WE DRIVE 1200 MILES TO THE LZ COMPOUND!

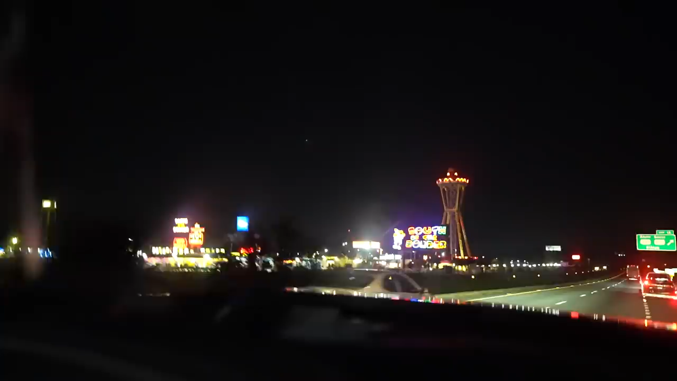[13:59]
And the sign is still there. We all thought the sign was torn down. Is that new? I mean, they might've put a new sign up. It looks like it's booming there.